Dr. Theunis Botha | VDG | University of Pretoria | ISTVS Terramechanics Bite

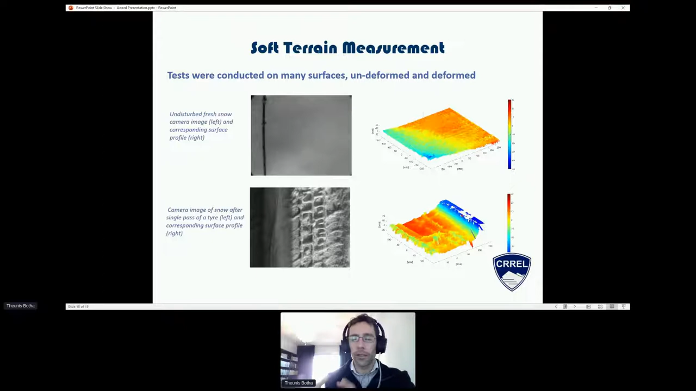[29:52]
snow after a single pass of the tyre. And again, we could see sort of, we can measure the profile of the tread indent into the tyre as well as fresh snow. We then also test a sort of a ice surface, ice watery, sort of muddy surface, grassland, as well as sort of mud surfaces.